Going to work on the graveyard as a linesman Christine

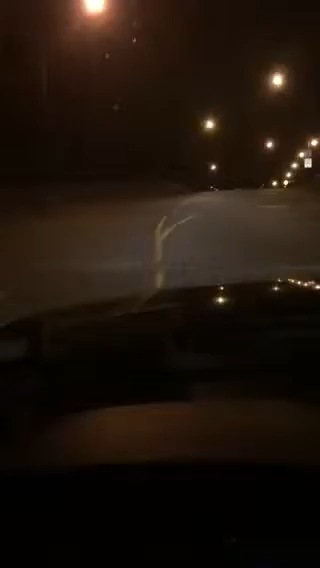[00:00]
hi Christine this is my way to work and this is just like a couple of minutes from my house I have to go over just a little bridge there's a big park that I usually walk at over there when I do walk anyways here's a waterfront and you can see how long it takes me to get to work I'll show you where I live too so this is a lower road that you take it's only for like the long Charmin and the truck drivers
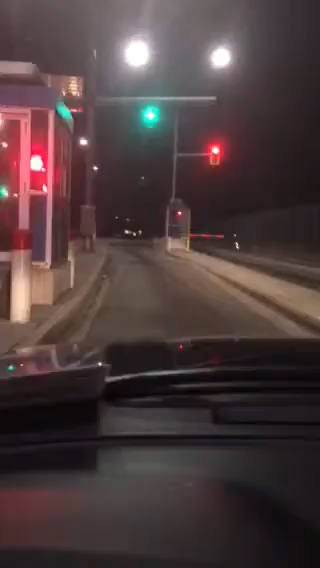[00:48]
so there's a train right beside me there's the train kind of dark but this lower road here
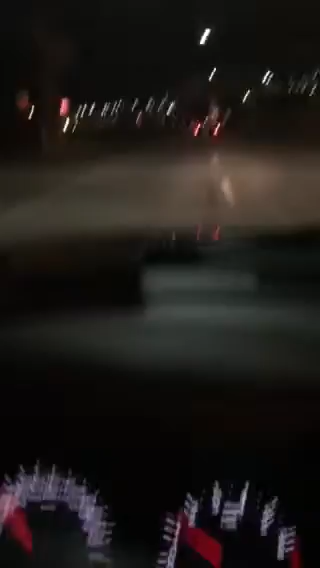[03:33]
there's my hazard lights and here we go this is the closest container dock to my place so it takes me what maybe two minutes okay you can see all the big machines
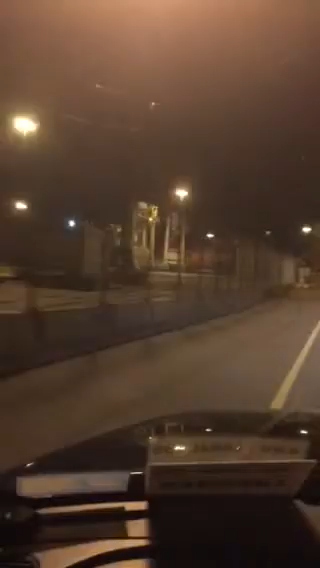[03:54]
lots of big machines lots of containers and this is where the trucks drive through all the truck drivers drive through over in the other lanes I got a special lane I go into this is for all the linesman so I have to go through another security gate